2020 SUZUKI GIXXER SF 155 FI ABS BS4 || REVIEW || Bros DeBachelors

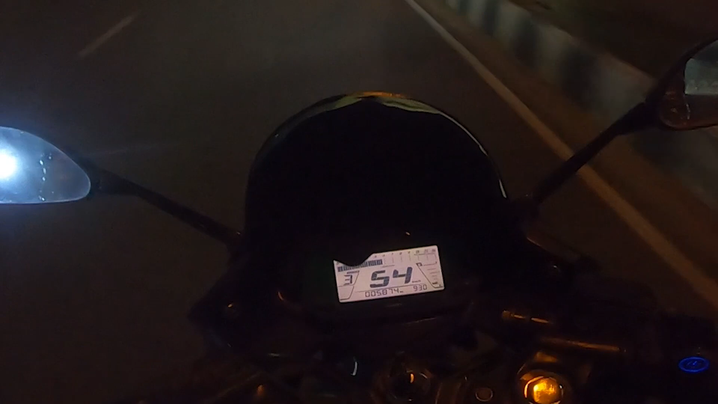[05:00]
This is one of the best LCD speedometer in Bangladesh, because in this LCD speedometer you are going to see gear position indicator, time, odometer, tachometer,